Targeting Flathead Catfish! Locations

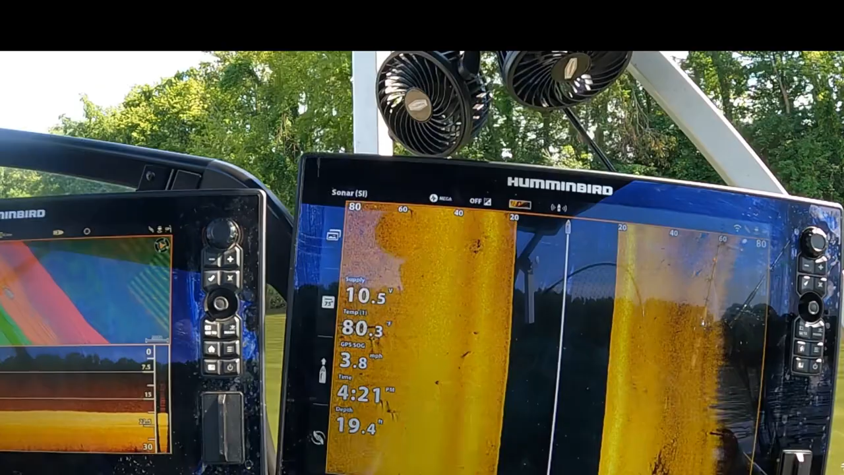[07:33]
On screen: depth 19.4 ft, speed 3.8 mph
a lot of this stuff i'm looking at i've caught a lot of good fish off of so
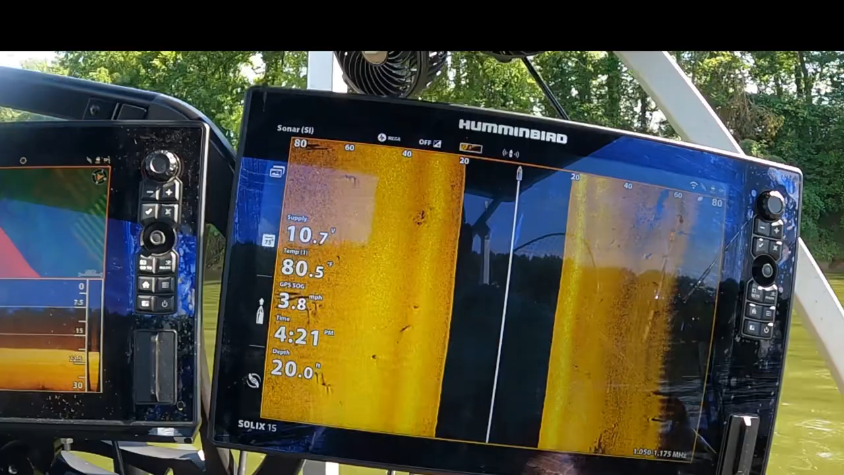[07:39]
On screen: depth 20.0 ft, water 80.5°F, speed 3.8 mph
we kind of got an area where there ain't nothing here we're going to roll
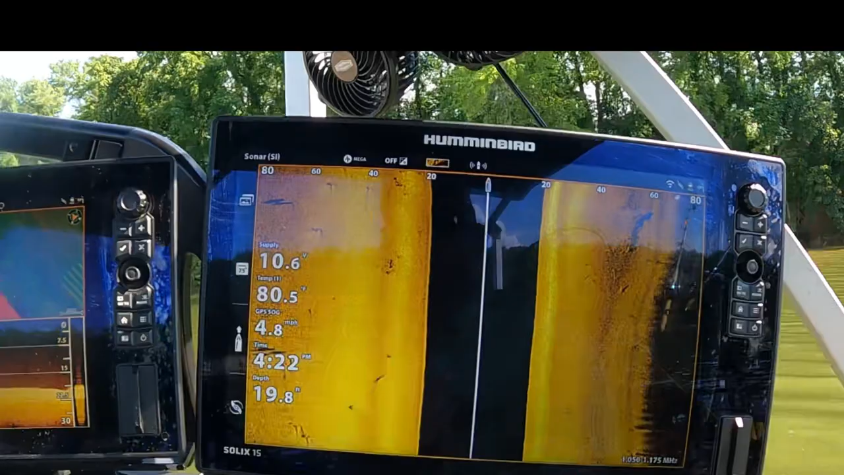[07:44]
On screen: speed 4.8 mph
up here a little bit farther so you kind of got a couple little humps power stuff a little
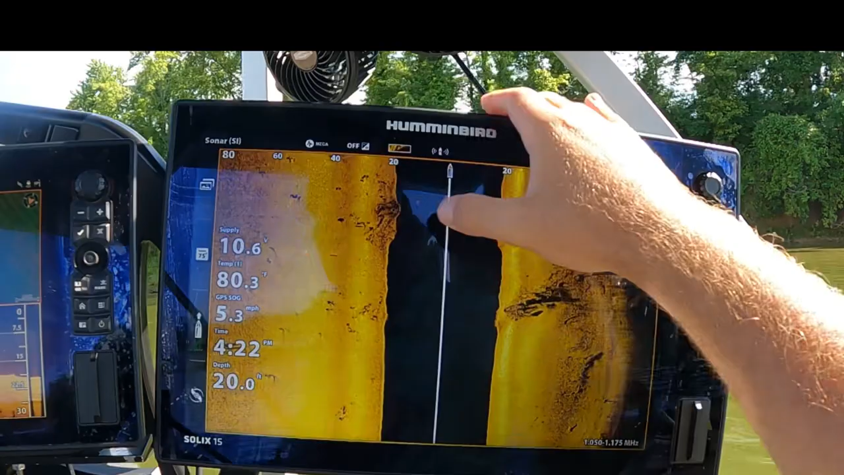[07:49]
On screen: speed 5.3 mph
hump right here with some stuff on it you can definitely see on the down imaging that little hump you know there's
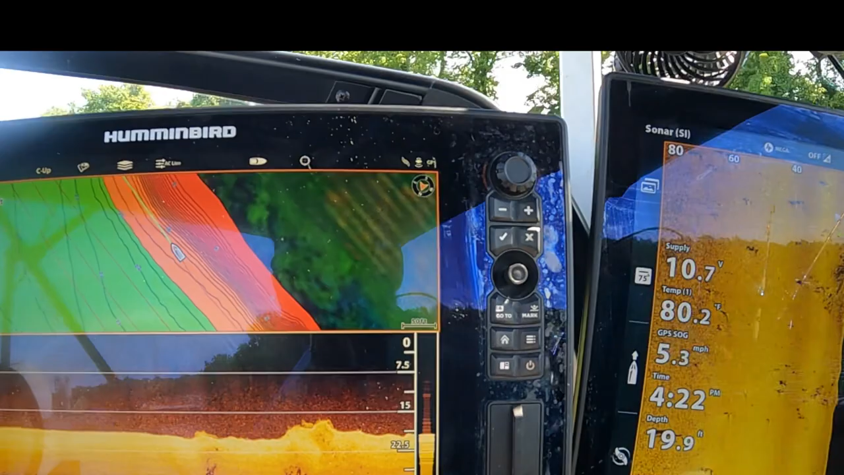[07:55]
On screen: depth 19.9 ft, water 80.2°F, speed 5.3 mph
times when it's a little bit higher water and we're on you know if you're in an inside bend those fish might be
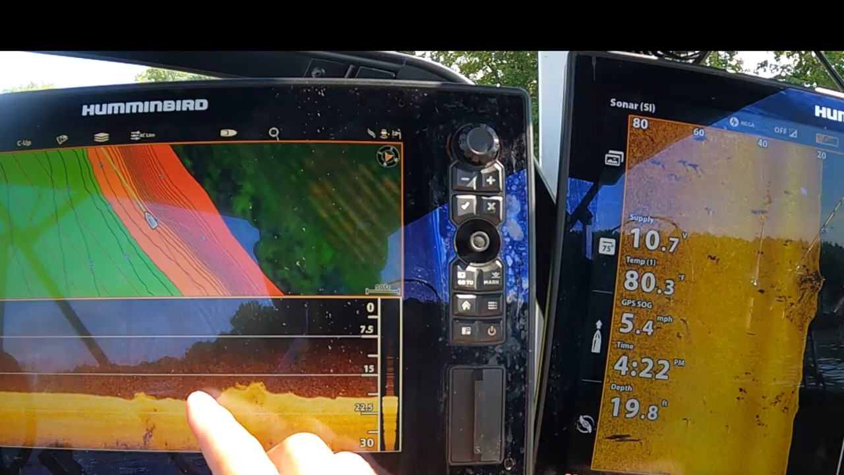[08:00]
On screen: depth 19.8 ft, water 80.3°F, speed 5.4 mph
sitting right at the bottom of those humps so you need to keep your eye on that you know and try to fish that
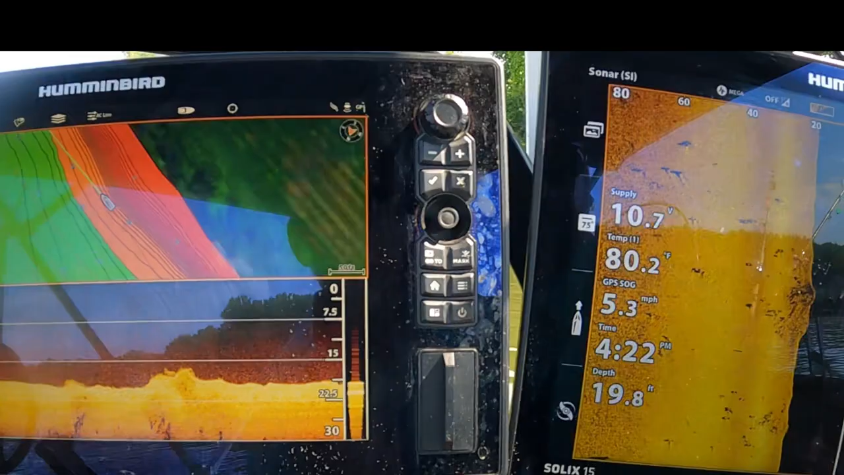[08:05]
On screen: depth 19.8 ft, speed 5.3 mph
you know because when the current's moving they're going to look for
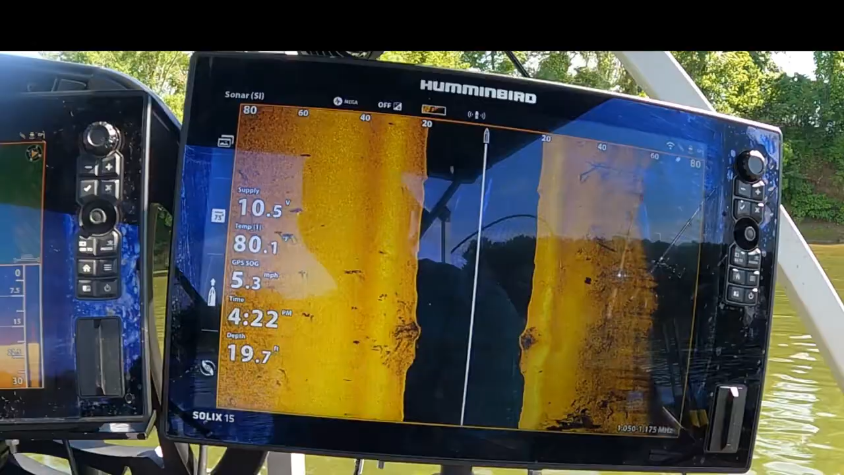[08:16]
On screen: depth 19.7 ft, speed 5.3 mph
going to look for current breaks
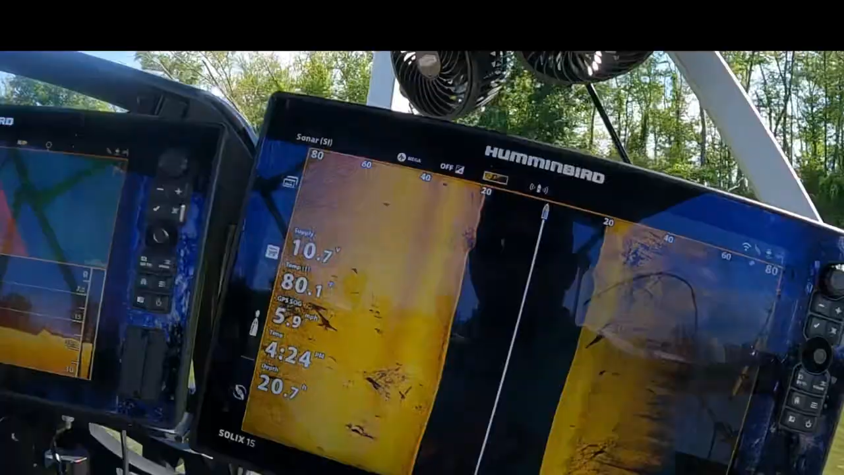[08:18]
now we're coming up on a few more stuff you'll
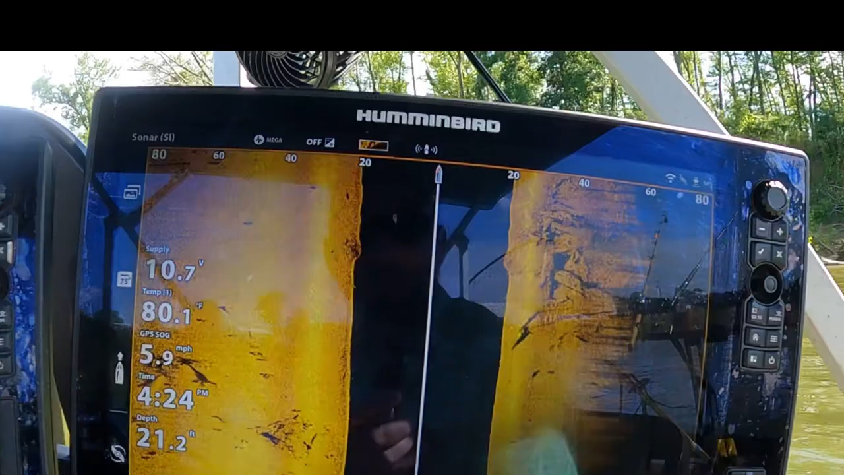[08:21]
On screen: depth 21.2 ft, water 80.1°F, speed 5.9 mph
see over here now this is something you know pretty close to the bank if you look on the map
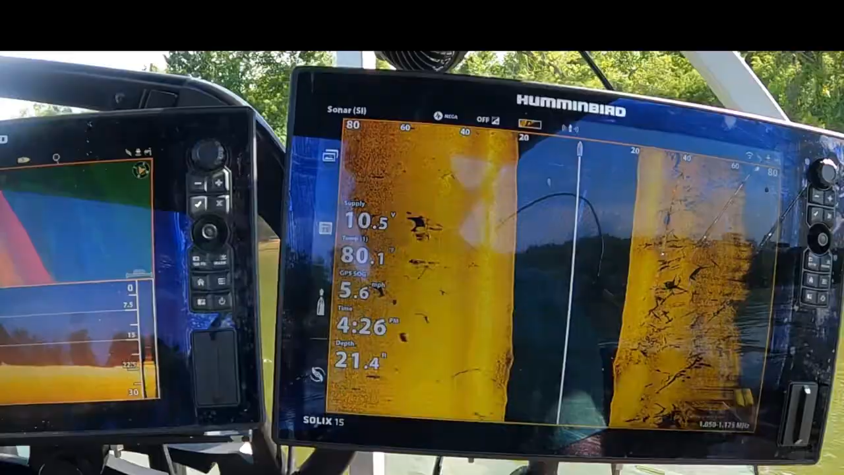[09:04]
On screen: depth 21.4 ft
so we're going to pull out 22 foot of water and
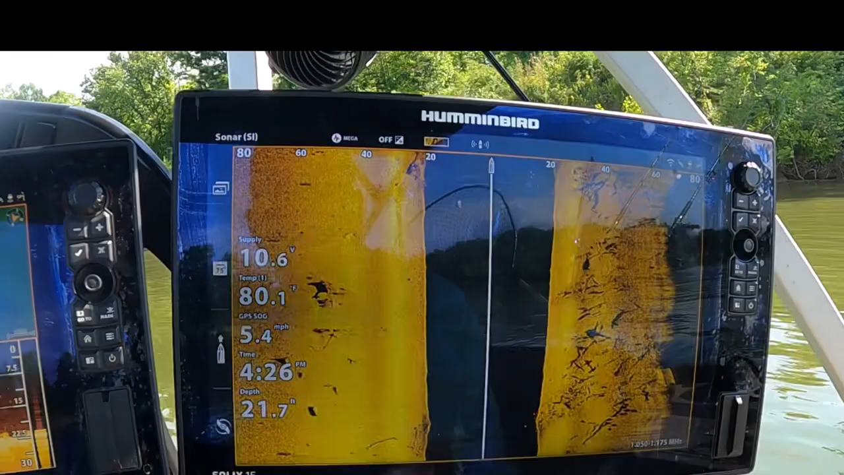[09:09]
On screen: depth 21.7 ft, water 80.1°F, speed 5.4 mph
then now you know i'm the fishes you got this stuff over here you got some stuff over here
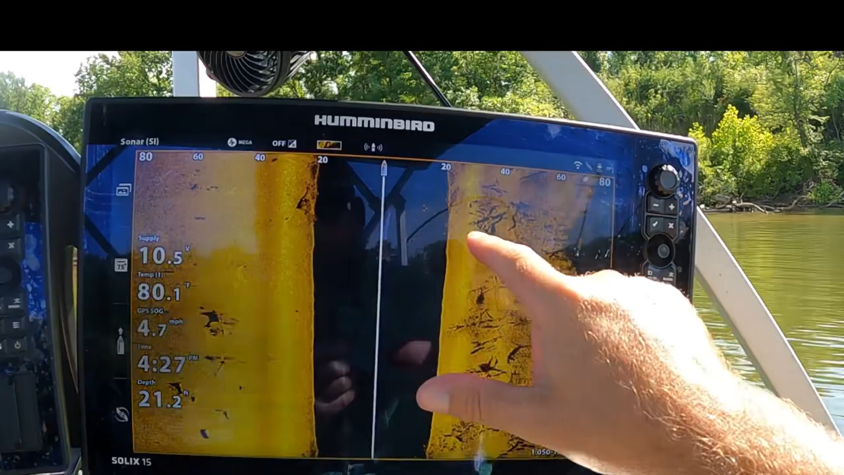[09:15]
On screen: depth 21.2 ft, water 80.1°F, speed 4.7 mph
it actually looks like there might be a fish sitting right here but
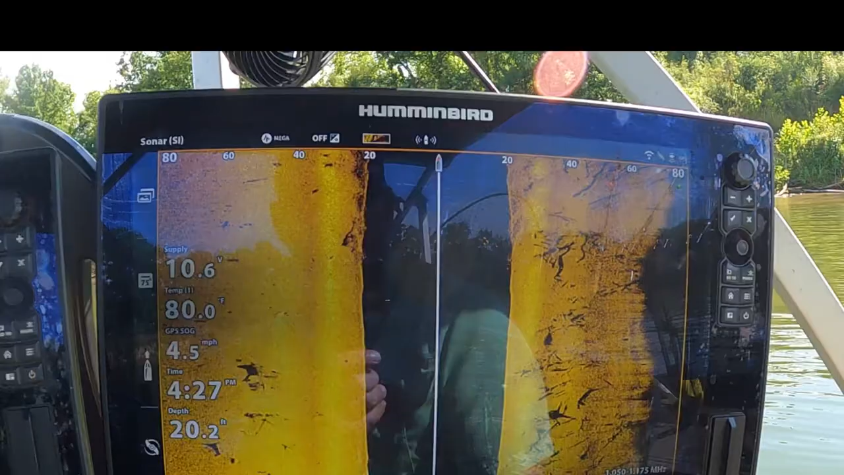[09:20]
On screen: depth 20.2 ft, water 80.0°F, speed 4.5 mph
you know you just got a variety pack of stuff on both sides this is what i like to see right through here you'll
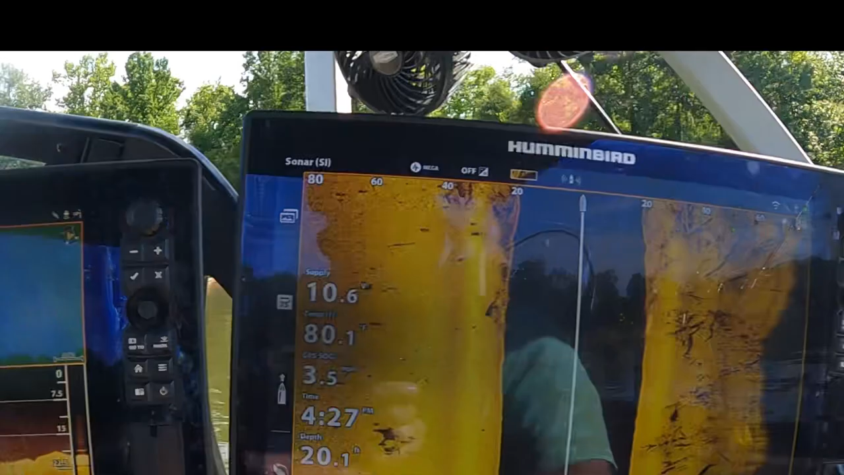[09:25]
On screen: depth 20.1 ft
see you know when you're looking at the down imaging you'll see all this it doesn't look like much to people
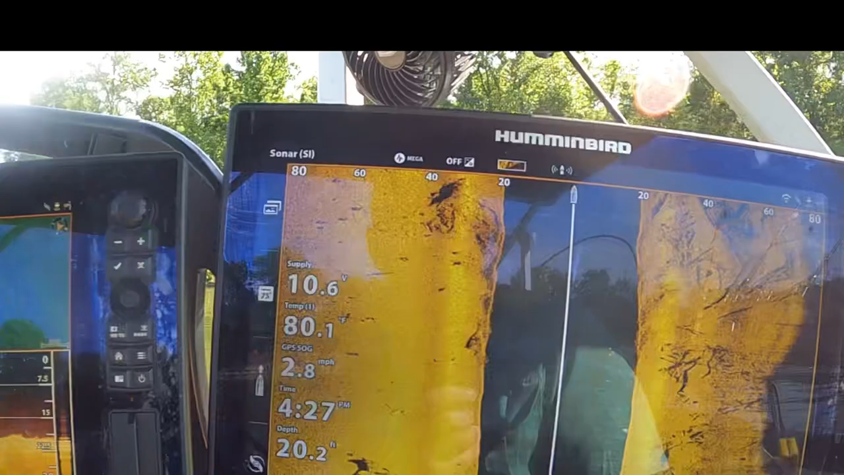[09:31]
On screen: depth 20.2 ft, water 80.1°F, speed 2.8 mph
but that's just what i've found the target for fish um i mean you're really starting to look into it now i'll probably
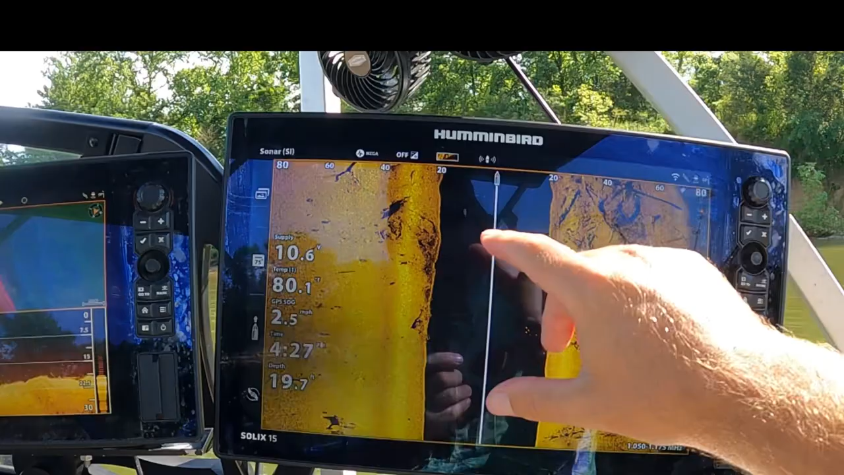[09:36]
On screen: speed 2.5 mph
anchor up throw a couple short in just all in this area i mean there's just all kinds of stuff